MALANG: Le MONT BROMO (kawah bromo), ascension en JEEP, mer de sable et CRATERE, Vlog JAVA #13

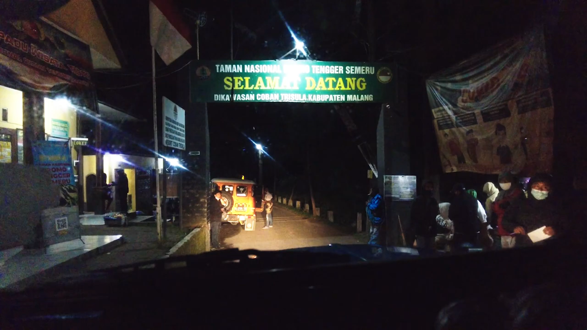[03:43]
On se retrouve au milieu d'un passage encore avec plein de gens.